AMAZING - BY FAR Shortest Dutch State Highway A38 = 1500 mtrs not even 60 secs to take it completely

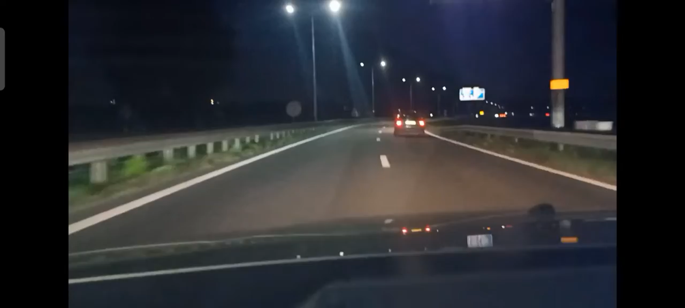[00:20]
We worden hier linksom en rechtsom ingehaald, maar dat geeft niks. We willen genieten. Je bent gearriveerd. Ja, A38, 1500 meter. Officieel. Wij gaan er zo meteen alweer af, maar dan hebben we hem wel volledig uitgereden.